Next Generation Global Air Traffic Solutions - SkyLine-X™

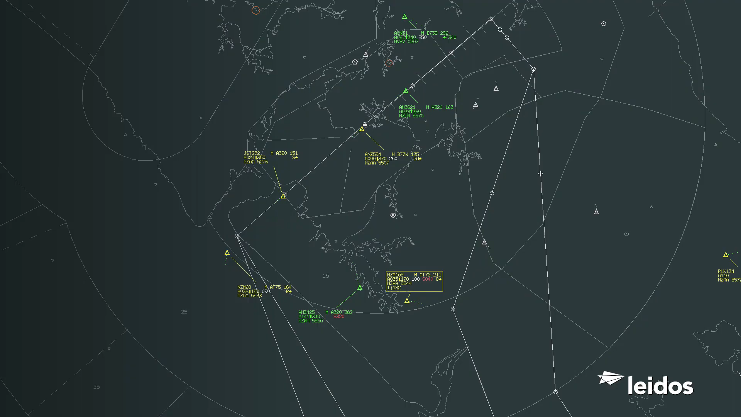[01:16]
Flight data processing capabilities include real-time 4D flight trajectory models that enable precise trajectory-based operations, performance-based navigation, automatic flight plan coordination and handoff,
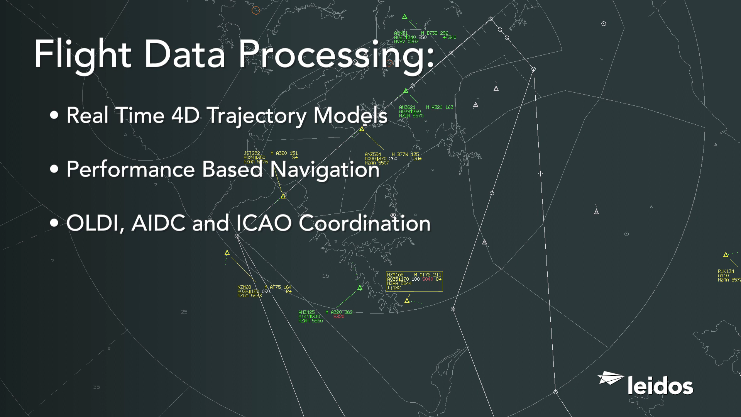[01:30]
including ICAO coordination support, automatic inserts of standard instrument departures and standard terminal arrival procedures, and full flight plan route expansion display and graphical route editing.
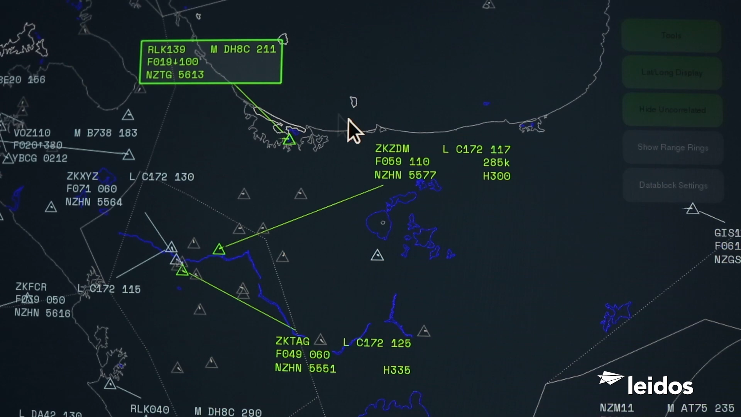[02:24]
ranging from modifications to the graphical user interface displays to the behavior of flight and surveillance data processing functions. SkylineX has modernized the controller's interaction with the air traffic management system to reduce controller workload.
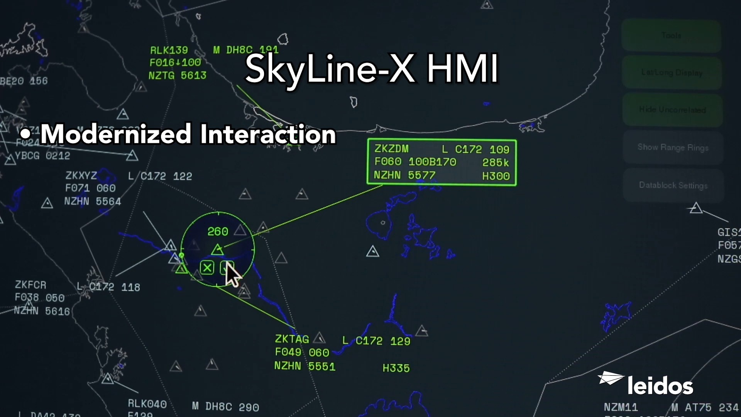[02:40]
As traffic volume increases, more information is displayed on the controller screen. The new HMI is designed to reduce screen clutter and improve responsiveness and accuracy.
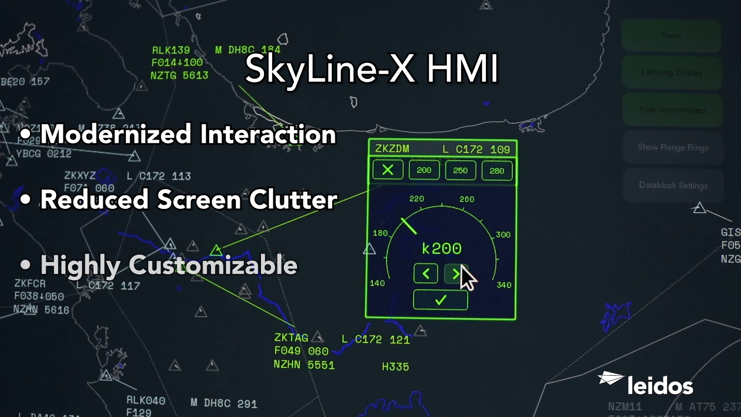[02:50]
Our new HMI design framework is highly flexible and customizable to meet unique airspace demands and operational needs. An innovative radial design menu significantly increases the speed and accuracy for repetitive data block interactions,